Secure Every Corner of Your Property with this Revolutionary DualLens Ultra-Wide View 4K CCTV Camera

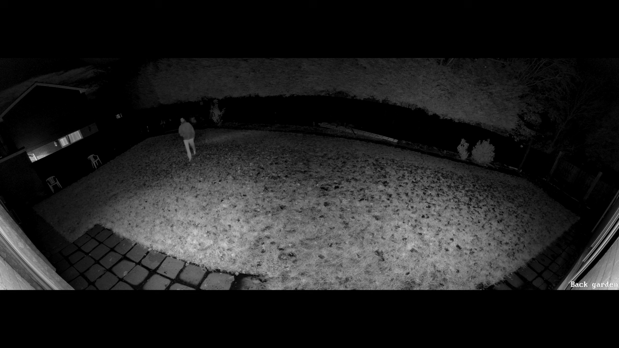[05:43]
point on the left side and then I have a walk down the middle and then the final part is I'm walking on the other side of the camera so the camera at night is fairly clear it does pick